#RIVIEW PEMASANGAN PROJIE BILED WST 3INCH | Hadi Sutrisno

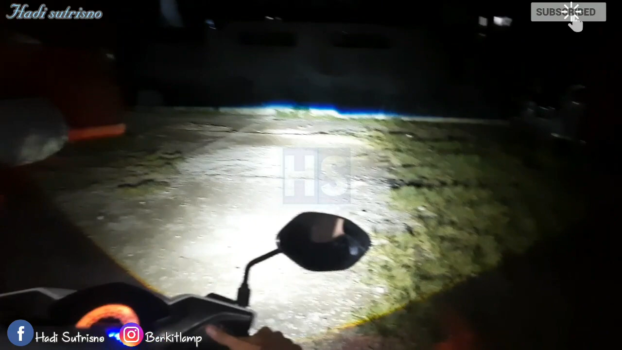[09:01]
dekatnya jadi proyektor bilet HS3 inch ini WST3 in cahayanya begini di motor bit nah coba dimnya hari dimnya sekarang kita lihat dari depan ya ini kalau lampu jauh